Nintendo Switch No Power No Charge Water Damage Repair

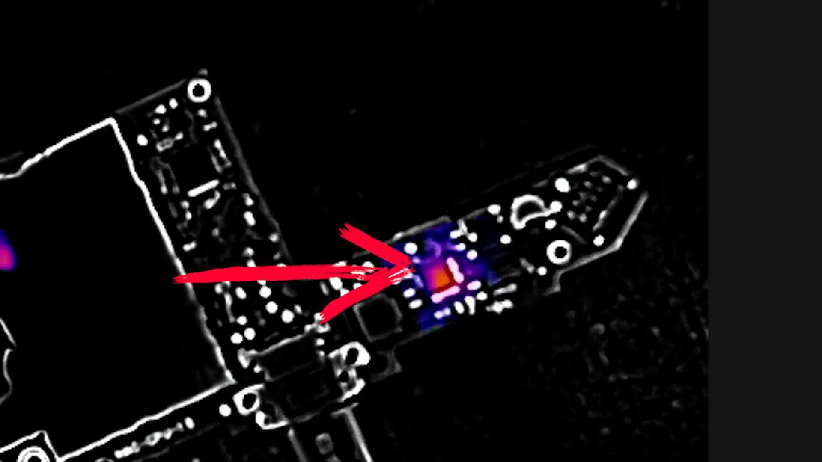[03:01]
So, we take our motherboard to the thermal camera and we clearly see that the battery charging IC is getting hot. We continue following our guide and we will remove the battery charging IC.